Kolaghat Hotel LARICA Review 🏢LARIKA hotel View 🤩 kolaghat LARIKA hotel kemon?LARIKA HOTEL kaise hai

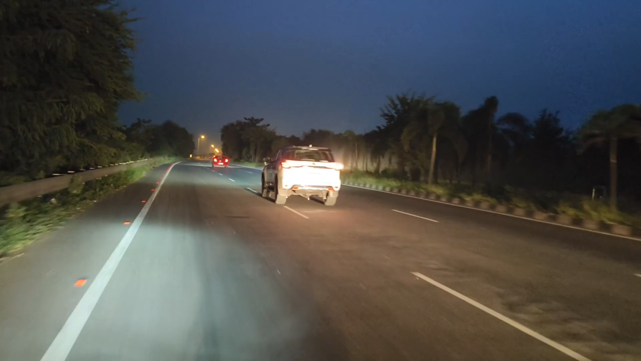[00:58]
আমাদের বাড়ি থেকে যেহেতু আসলাম মারুতি করে, তো এটা মারুতির হাই রোডে চলে এসেছি কোলাঘাটের এখন।